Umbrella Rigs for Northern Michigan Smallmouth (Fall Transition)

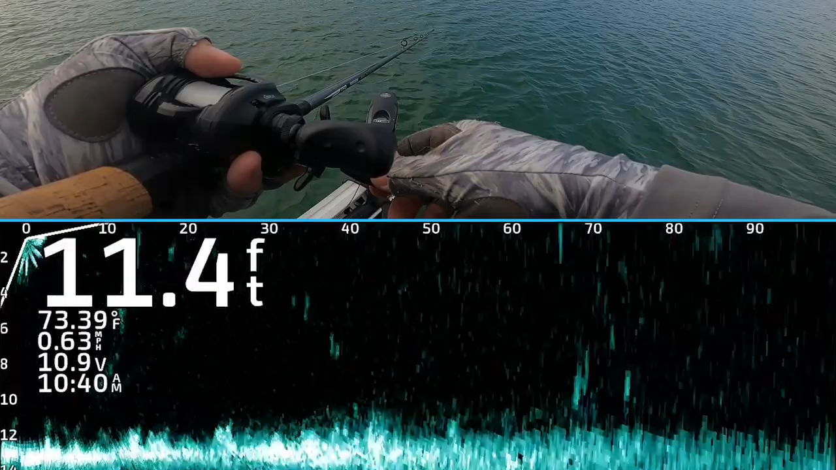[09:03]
On screen: depth 11.4 ft, water 73.39°F, speed 0.63 mph
it's like if they come straight up at it you got more of a chance yeah like that's a big dude